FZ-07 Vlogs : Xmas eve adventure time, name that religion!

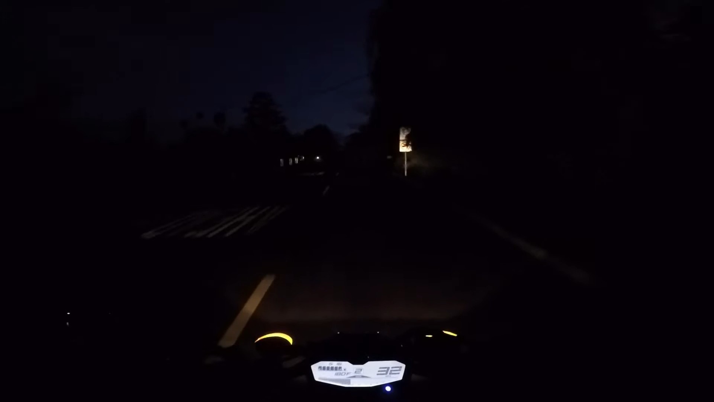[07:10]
that was a ballsy move oh it's rich people area
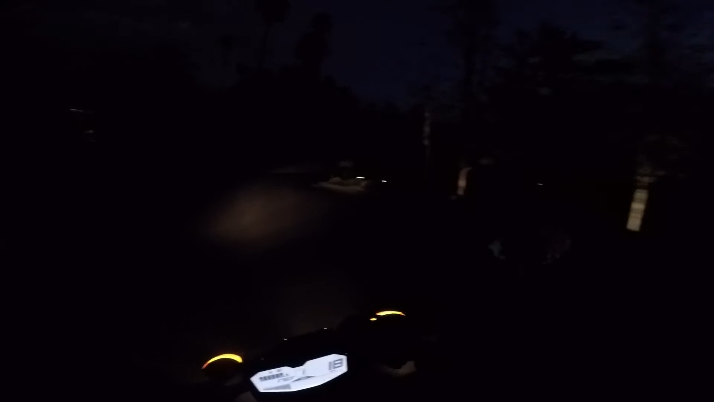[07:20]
I get it I totally get it now that's a freaking sweet ass corner rich people area oh yeah I don't trust you so I'm going to let you go hello hello guy with only one headlight what's going on buddy
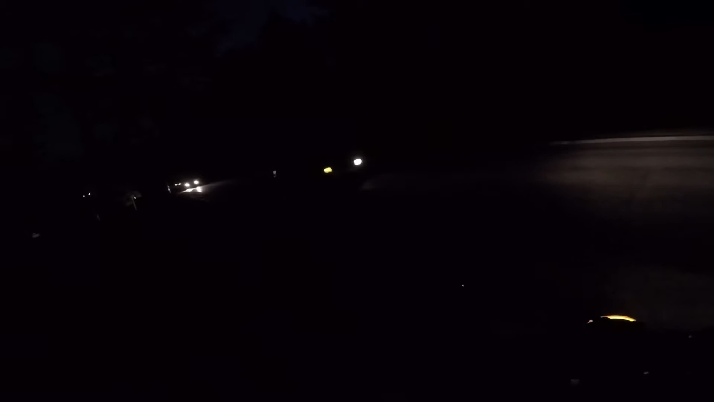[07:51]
I hope you like it driving out with one headlight cause I do I really do have like one headlight in my car
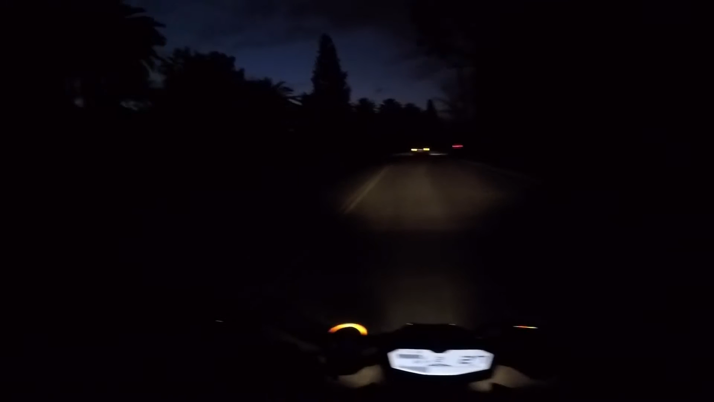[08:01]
I get that changed now I think about it now I think about it
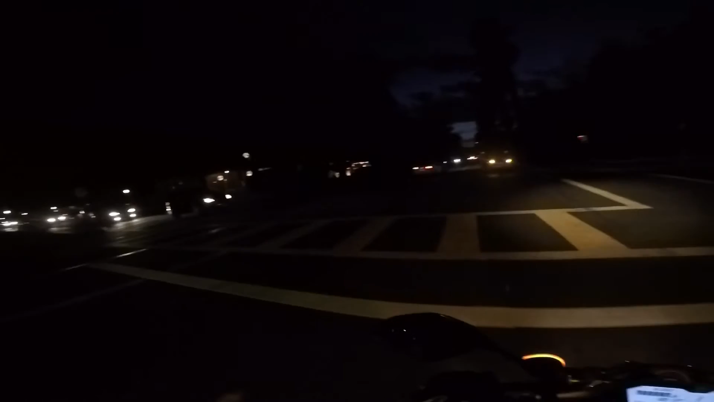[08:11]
what's going on over here street guy I smell like fireplaces and stuff dude I'm like getting in the Christmas spirit right now just by driving around all these all these houses and neighborhoods with all these lights on I haven't felt like that all the whole whole December I'm liking it let me do it this way let me do it this way go right in here
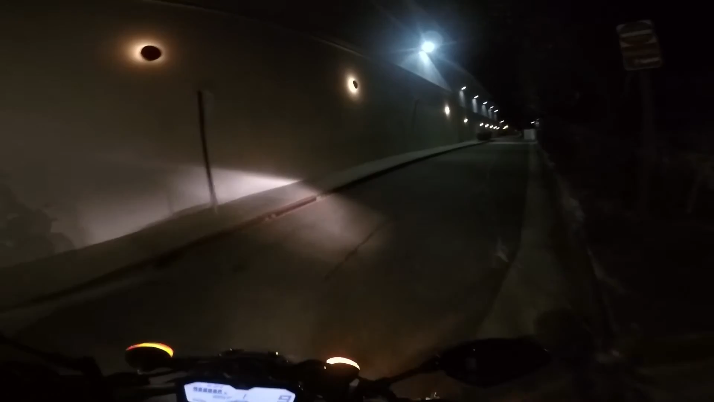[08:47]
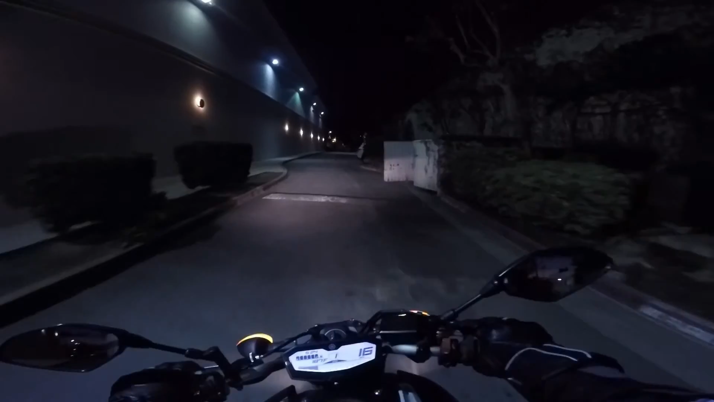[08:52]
so I'm having a little bit of fun here can I miss that bump? yes I can well fuck you yeah